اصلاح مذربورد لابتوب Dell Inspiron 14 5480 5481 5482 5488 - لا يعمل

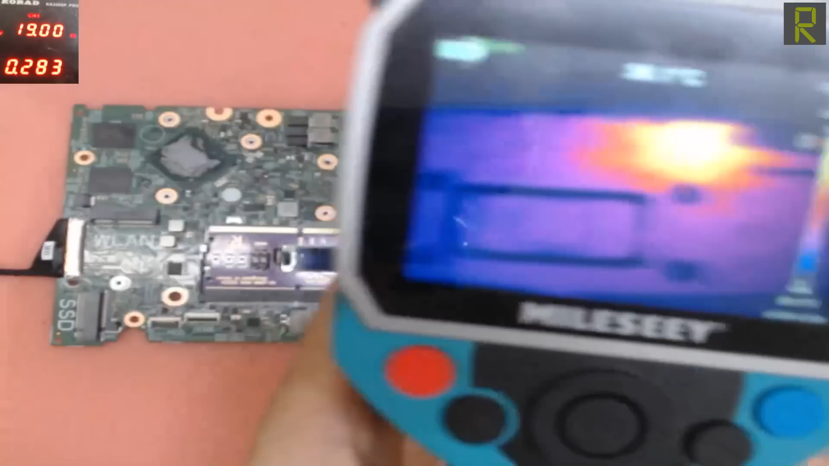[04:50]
عشان انا ما فيش مشكلة عندي غير في المنطقة دي. ودرجة الحرارة فعليا دلوقتي في الوقت الحالي سبعة وتسعين درجة سليزيوس تمام? طيب. الكلام ده معناه ان احنا في المنطقة دي. فعليا فعليا دلوقتي المنطقة دي سخنة جدا.
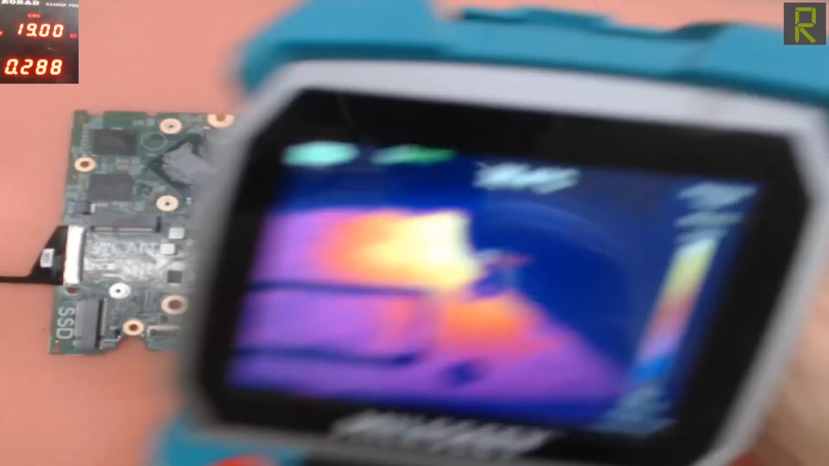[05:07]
خلونا بس نقرب المازر بورد الناحية التانية. لان هنا ما فيش اي اي سيهات.
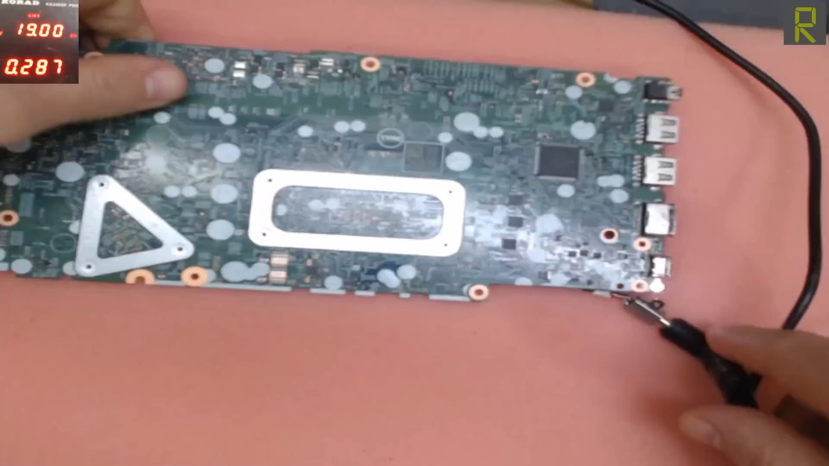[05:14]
خلي بالنا بس عشان ما نعملش شورت. الجهة المقابلة للناحية التانية هي المنطقة دي بالظبط.
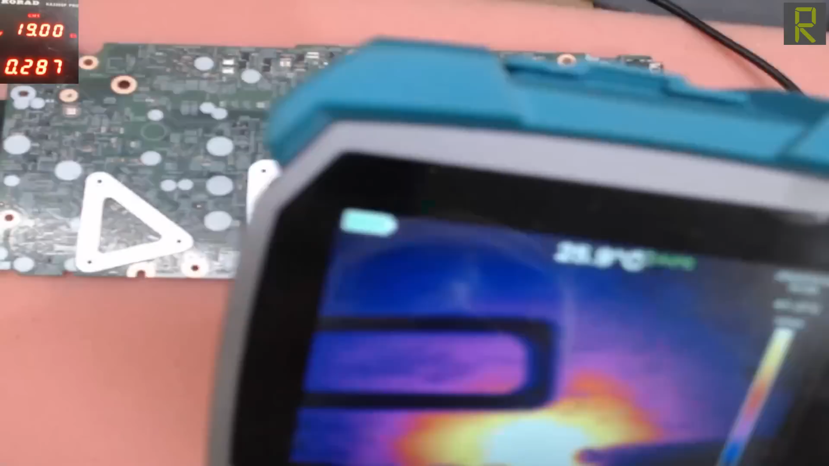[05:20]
خلونا كده نتأكد من الكلام ده. اه فعليا فعليا درجة الحرارة دلوقتي عندي على الكاميرا
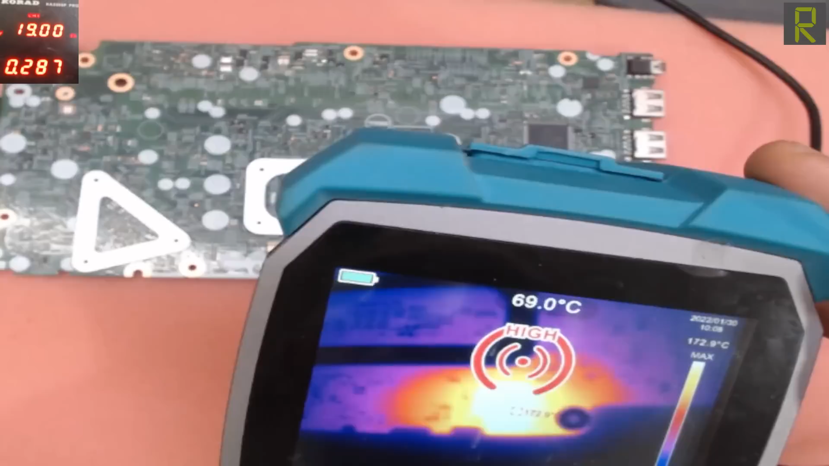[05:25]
On screen: spot 69.0°C
الحارية مية اربعة وسبعين درجة. وفعليا فعليا احنا موجودين في المنطقة دي. تمام?